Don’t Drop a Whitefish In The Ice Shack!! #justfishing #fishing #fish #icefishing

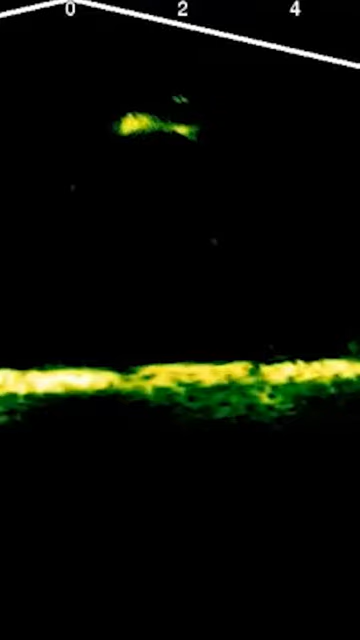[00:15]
Is he spinning around and do it again? Oh, that is such cool footage. Got him. It's a white fish.